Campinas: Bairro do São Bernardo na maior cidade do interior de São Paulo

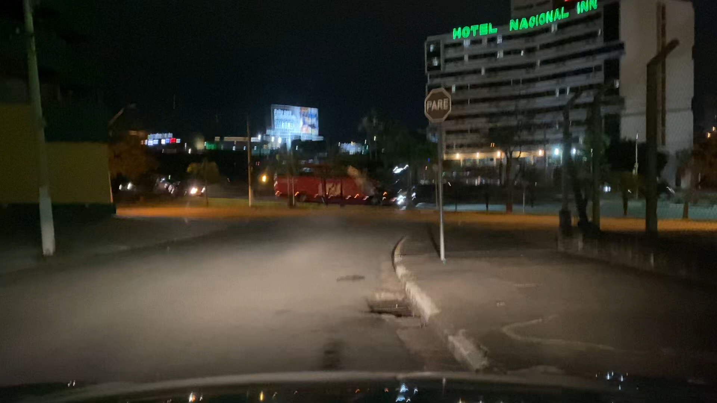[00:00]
Boa noite, pessoal. Tudo bem com vocês? Estou em frente ao Hotel National Inn, ou National Inn, sei lá. Hotel National Inn, ou National Inn? National Inn, né? National não é porque se fosse National, em inglês teria o T, né? Não C. Então é National Inn. Hotel National Inn. Hotel National Inn, aqui em Campinas. Então deixa eu já pedir para vocês, se inscreve no canal aí. Ativa o sininho de notificações, deixa o seu like, deixa o seu comentário.
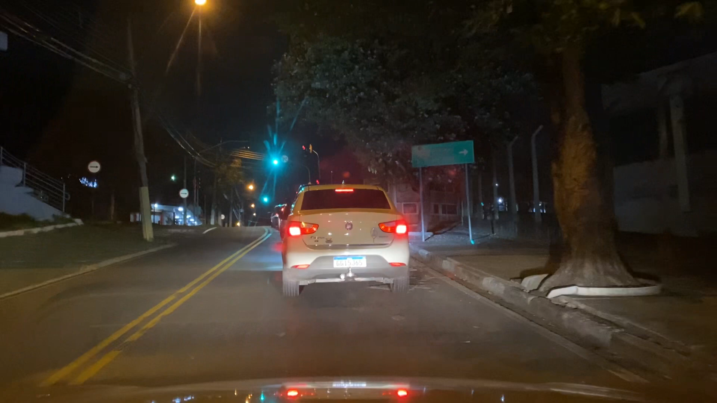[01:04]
Se eu atravessar do lado de lá dessa avenida que a gente tava ali de frente pro National Inn
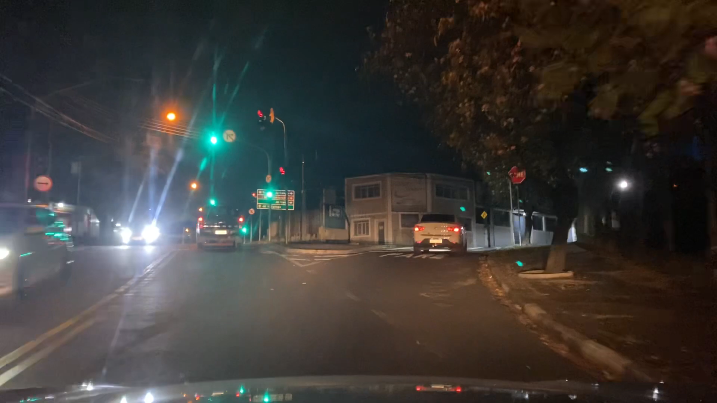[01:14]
e pegar a Anhanguera ali na rotatória, ou atravessar ali de frente ao hotel Royal Palm Plaza Royal.
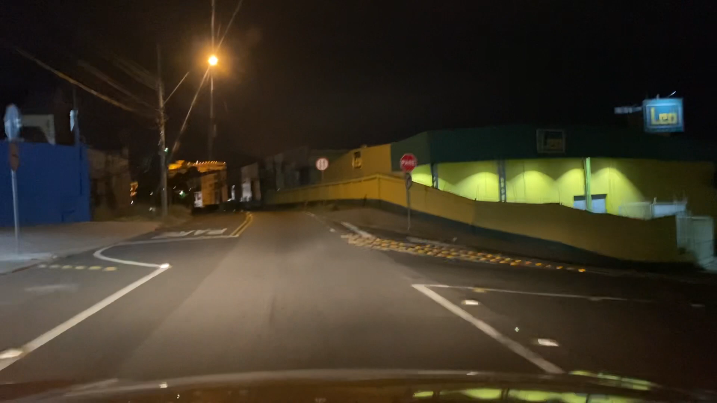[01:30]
Pessoal, ali do outro lado fica... Aqui é legal, essa região aqui de Campinas. Aqui, nesse bairro que a gente tá, você encontra tudo de ferramentas
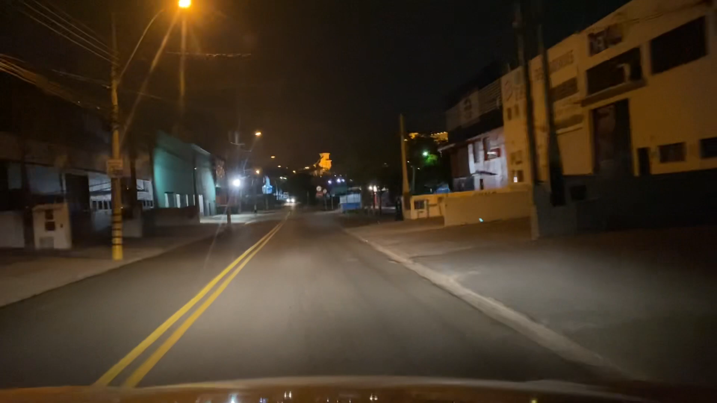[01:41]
que você precisa, né? E assim, nos preços mais baratos possível. Por exemplo, Royal Palm Plaza. Ali fica o shopping. Olha lá, Royal Palm Plaza, né?
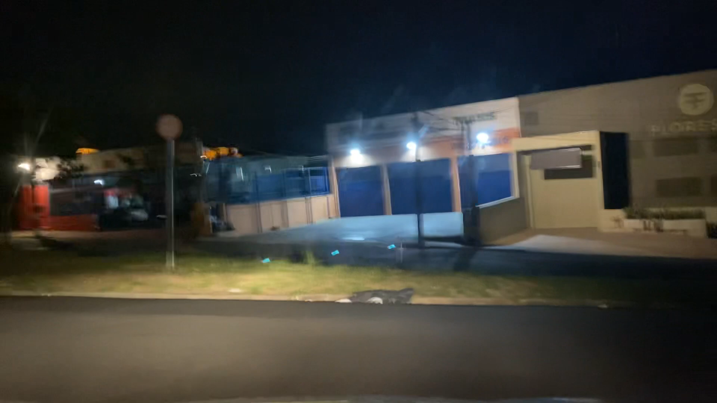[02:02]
Ali, daqui não dá pra ver, pessoal. Mas ali do outro lado tem o shopping.
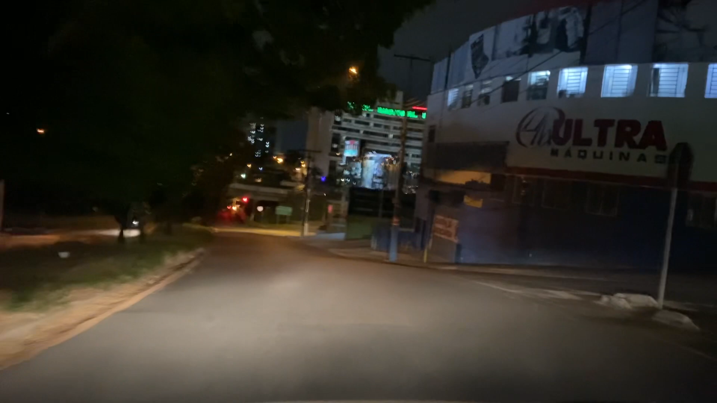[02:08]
Entrei no lugar errado aqui. Mas tudo bem.
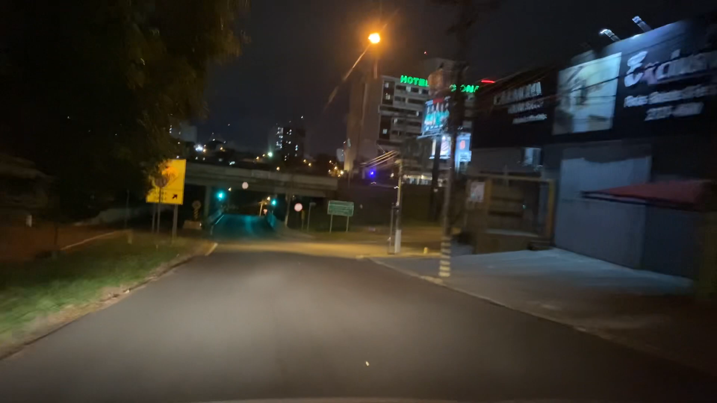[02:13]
Ali do outro lado fica o shopping, o Campina Shopping. Não deu pra pegar.
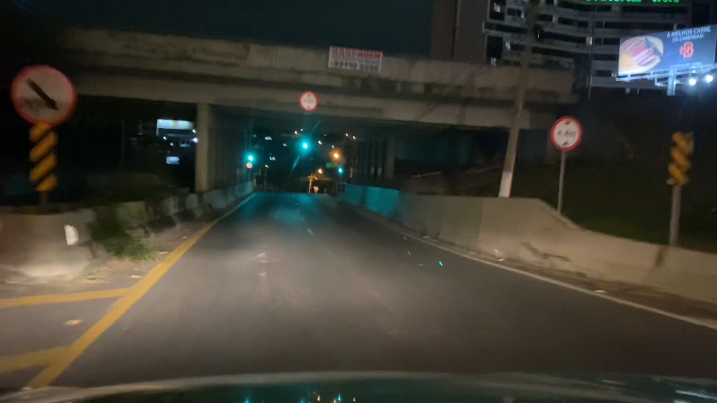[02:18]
Aqui, ó, eu tenho a opção de...
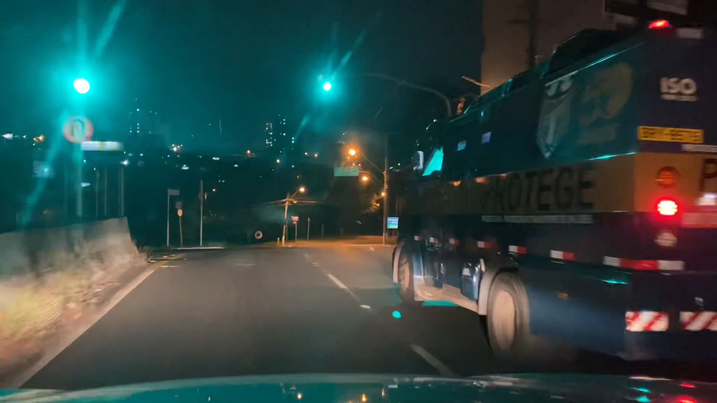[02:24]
no semáforo vermelho,
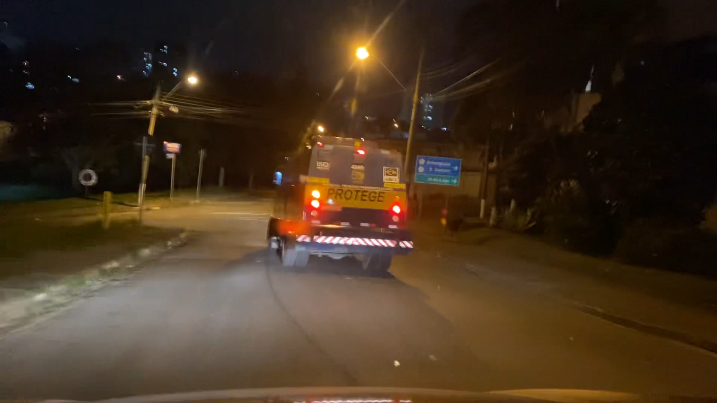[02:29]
voltar desse lado de cá e passar pelo em frente o Royal Palm Plaza
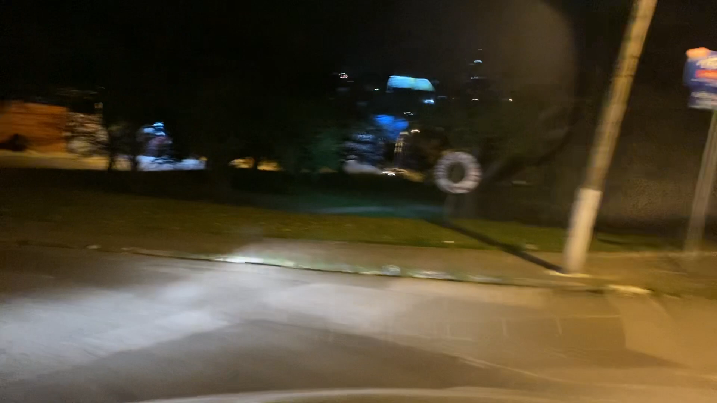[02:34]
aqui.
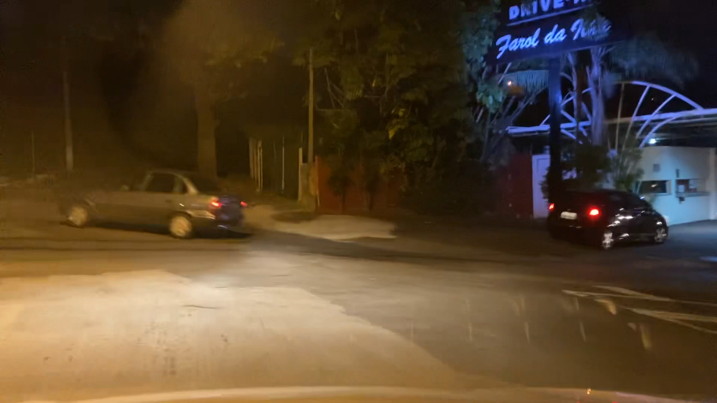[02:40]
Então do outro lado ali fica o shopping, o Campina Shopping, aqui o National Inn. É meu? É dele, então eu podia ir.
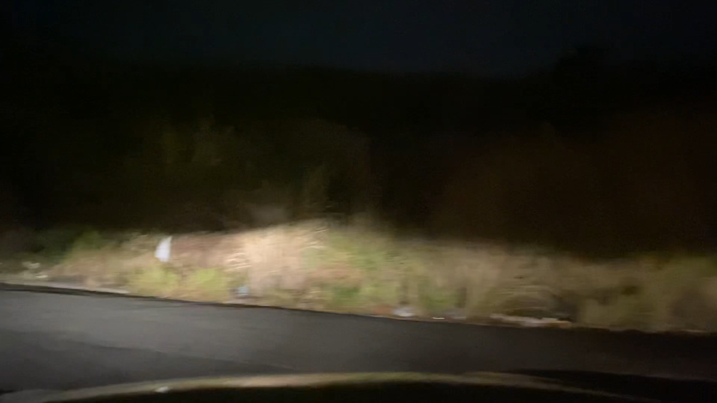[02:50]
Por isso que ele parou, esperou eu ali. Agora aqui o par é meu, se caso viesse algum carro aqui, eu teria que parar. Bom, vamos passar debaixo da avenida aqui.
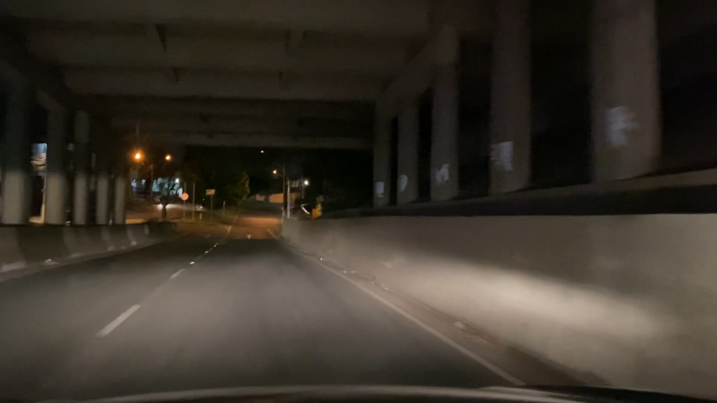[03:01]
E a gente vai entrar à direita aqui.
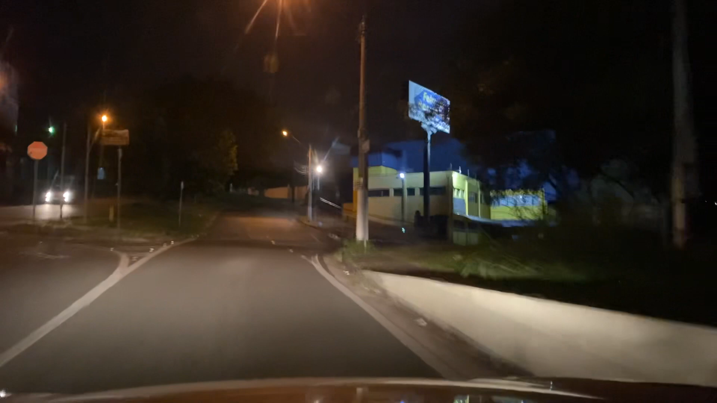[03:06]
Ali em cima, o hotel Royal Palm Plaza.
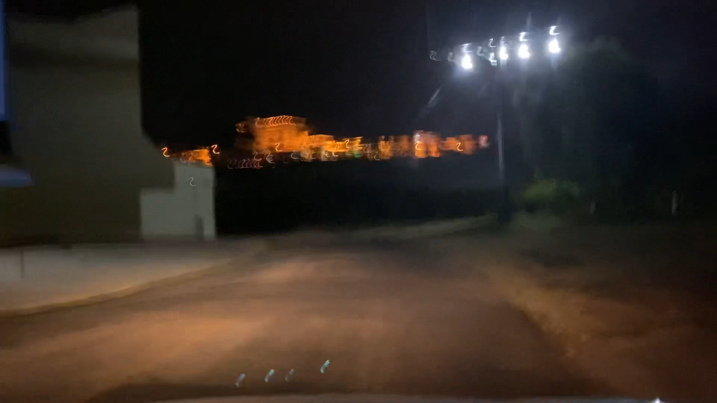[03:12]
É um hotel muito chique, pessoal.
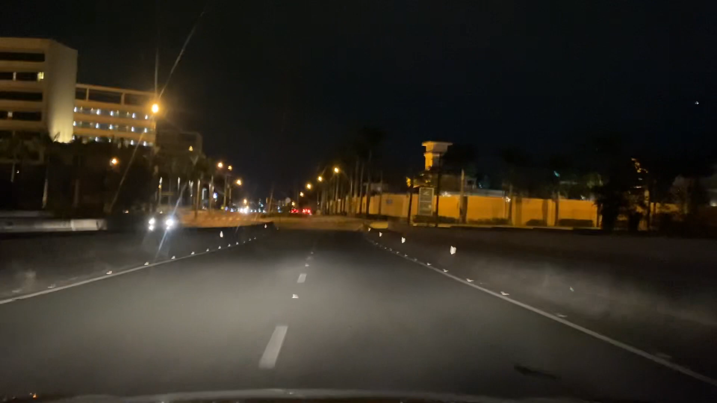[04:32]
Furadeira, roçadeira, martelo, kit de jogo de chave, de tudo, você acha de tudo aí.
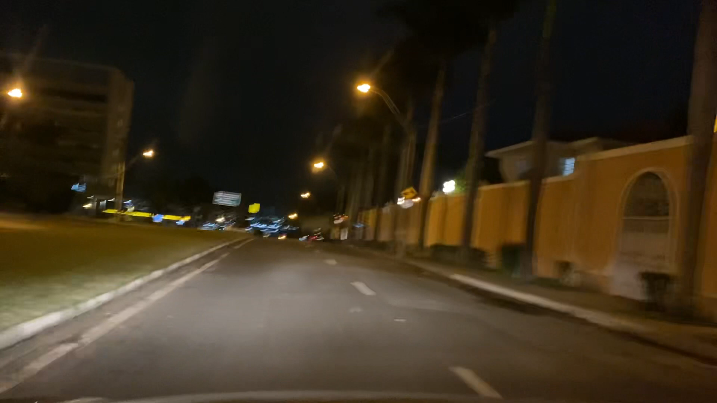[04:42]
Tudo, de tudo, de tudo, de tudo. E bom e barato, tá? Aí aqui tem esses complexos aqui, que é o Royal Palm Plaza, que é esse lado direito que vocês estão vendo.
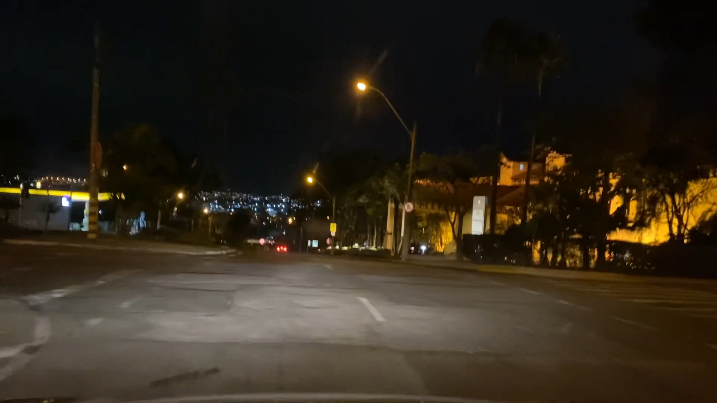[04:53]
E aqui tem esses hotéis aqui, ó. Tower, alguma coisa ali.
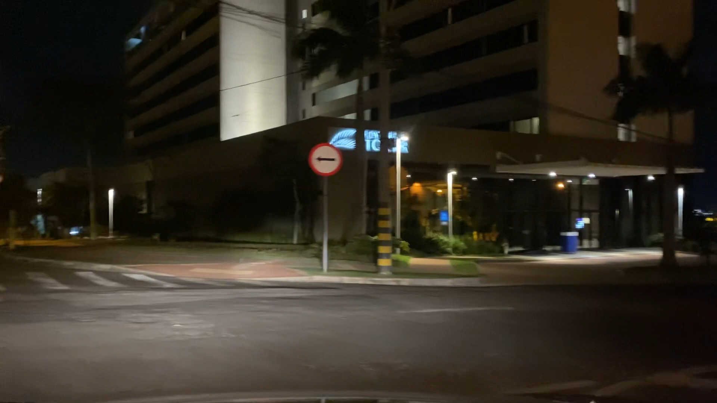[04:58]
Tem outro hotel aqui, né? Ali não deu pra ler esse nome de hotel, mas é cheio de hotel aqui, ó. Quantos hotéis, né? É muito, muito hotel aqui. Ali, ó, outro hotel ali, ó.
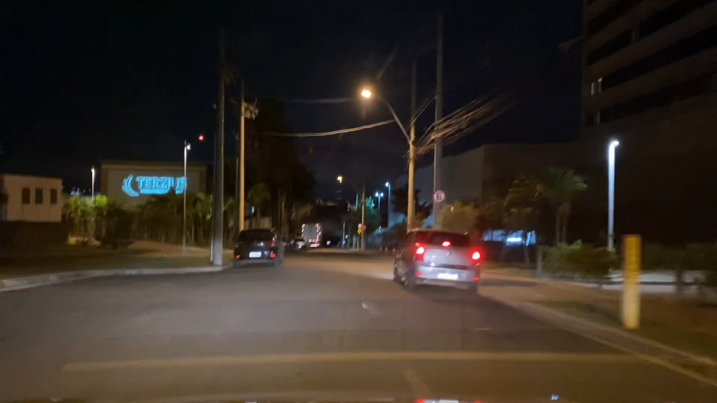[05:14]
Terzius, nome desse hotel. Não, isso aí não é hotel, não. É o que?
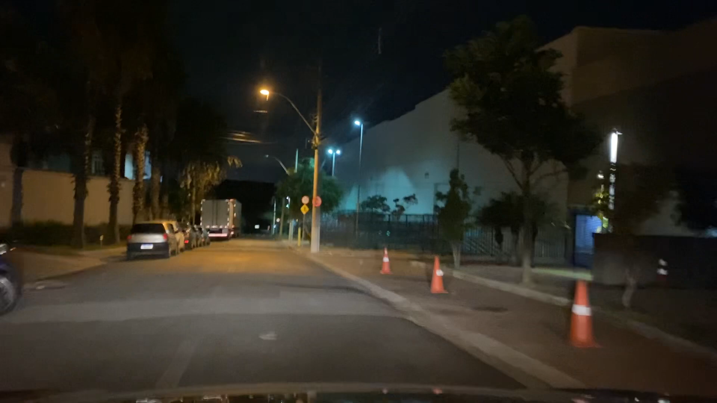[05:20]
Isso aí, faculdade? Ah, não, é clínica de saúde. Clínica de saúde.